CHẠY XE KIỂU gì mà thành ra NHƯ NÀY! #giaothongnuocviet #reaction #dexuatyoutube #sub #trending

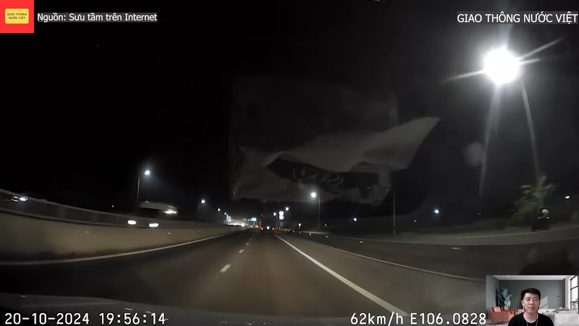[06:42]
Bác này đã né được một cái lốp xe ở trên cao tốc. Các bác à. Ôi, ghê chưa? Ghê chưa? Ghê chưa? Xe công lắp quả đèn sau thế kia. Có tác dụng gì vậy các bác? Em là em thấy chói mắt lắm. Ơi, chết tiệt, cái thằng chết tiệt này mày đang làm cái quái gì vậy hả?
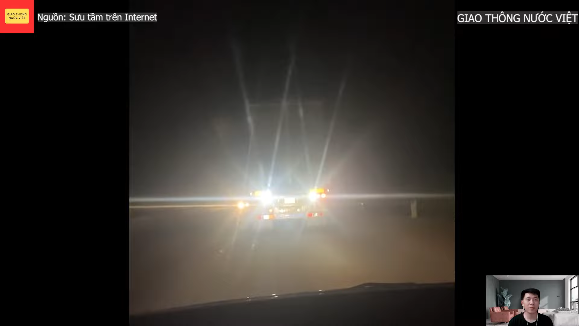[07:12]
Trời ơi, đừng không ní. Ông thần này định quay đầu xe và đi ngược chiều trên cao tốc luôn, các bác ơi.